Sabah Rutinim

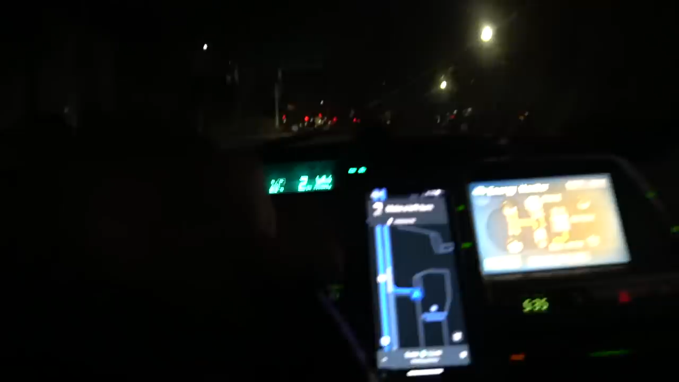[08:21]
Bu kısım birazcık daha meşgul gibime geliyor şu an benim eskiden yaşadığım kısma göre. Bakın böyle kapılar var.
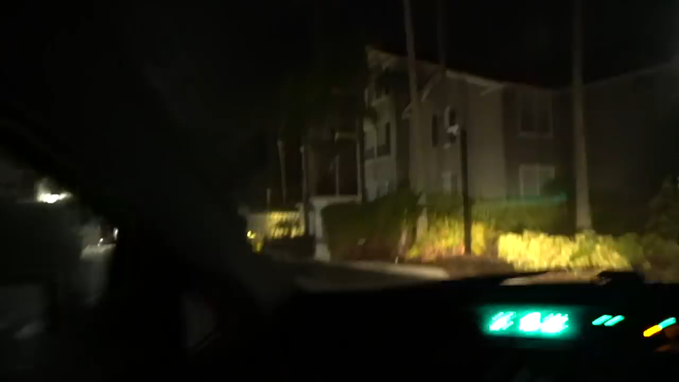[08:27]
Kapıya geleceğim. Kapı otomatik olarak açılacak. Girişte de sürekli güvenlik bekliyor olacak.
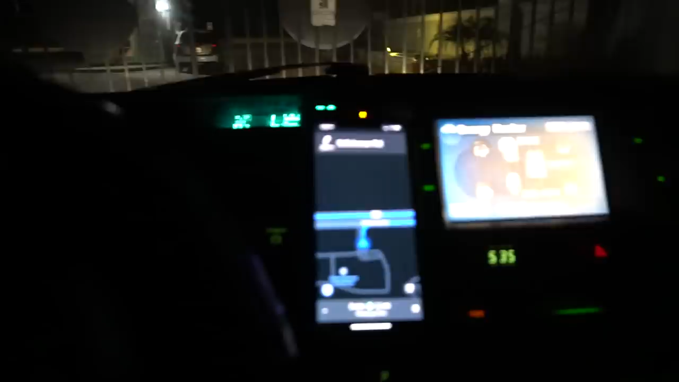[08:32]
Ben de arabama yeni bir tane sticker taktırdım. Orada bir tarayıcı var. Bir kod yapıştırdım arabama. O kodu taratarak pat diye kapıyı açtırıyorum artık. Güzel oldu. Şurada hatta tarayıcı. Bakın kırmızı bir şey yandı, söndü. Ona yapıyorum. Şimdi bu kısım çok canlı dostlar. Çok trafik oluyor burada. Bakın sabahın köründe bile insanlar işe giderken neredeyse trafik oldu olacak yani 5.30'da.
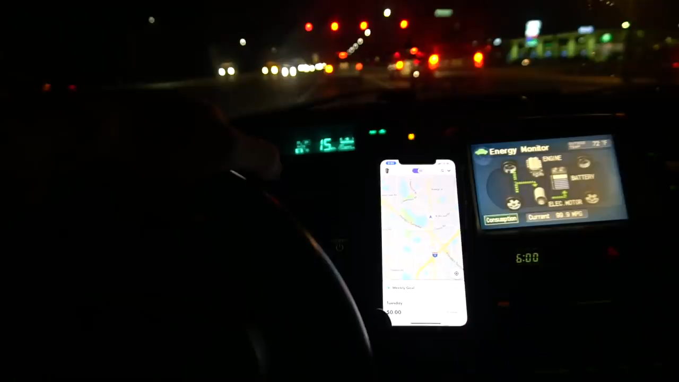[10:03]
Sonra bir anda patlıyor. Göreceğiz. Şu an hala bekliyorum. Bir lift açık, bir de Uber açık. Hala bekliyoruz. Hop, istek geldi. Tam kapatıyordum. 20 dakika north.
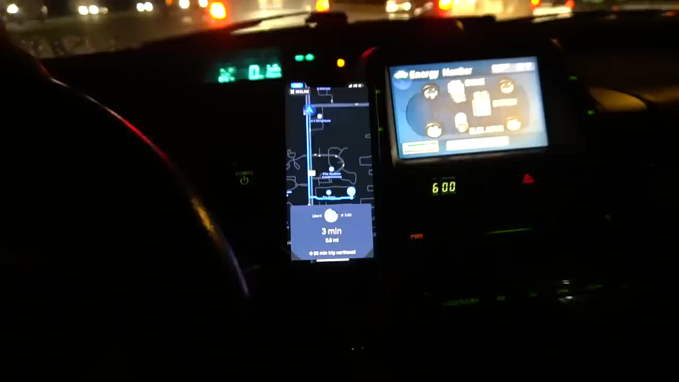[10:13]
Güzel. Hemen şöyle lifti kapatalım. Sola dönüşümüzü yapalım.